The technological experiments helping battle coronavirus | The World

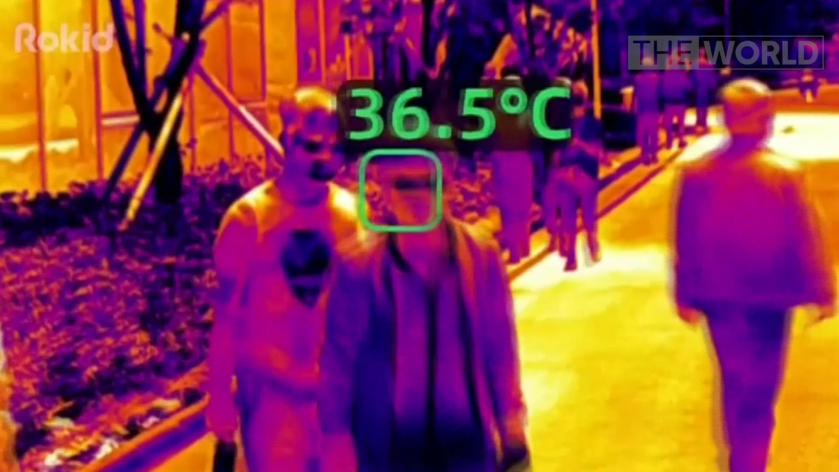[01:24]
On screen: spot 36.5°C
The infrared sensor and camera allows the
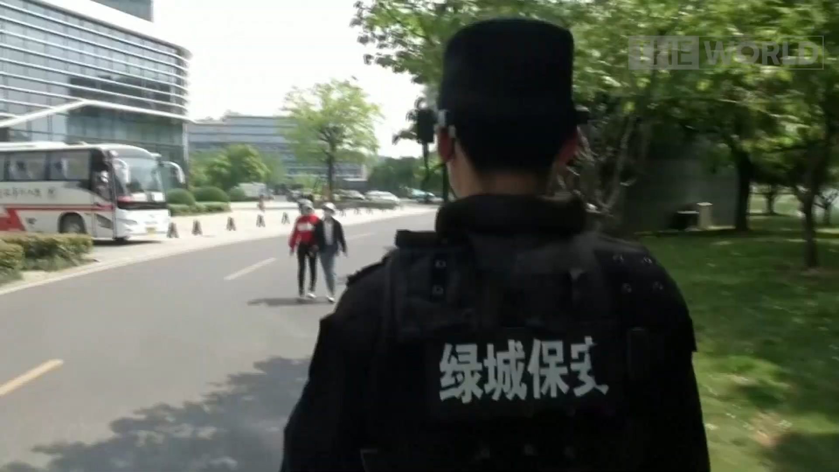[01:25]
wearer to see results in real time and
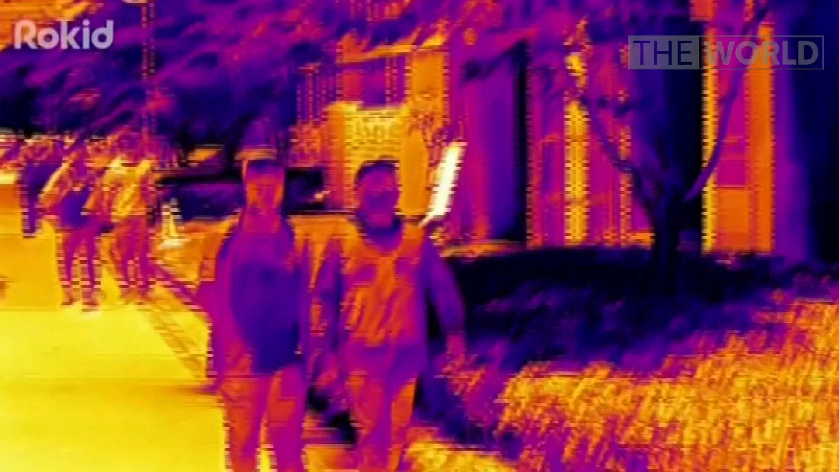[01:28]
can detect temperature from two to three metres away.